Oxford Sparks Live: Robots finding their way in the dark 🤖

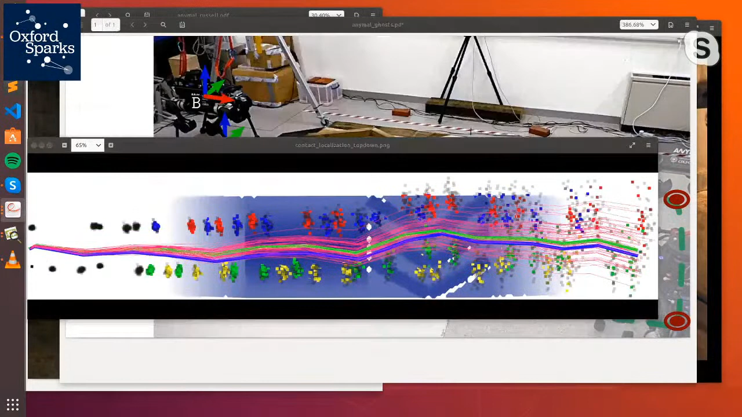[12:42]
So you can see here is the robot walking once over the terrain. And what we do is every time the robot takes a step, so it's walking very slowly. It has 4 feet and it'll lift up 1 foot and then place it in front of it. That's when we check sort of where are the feet, or what is their 3D position, and then we compare that to the map of if the robot were in the place where it thinks it is,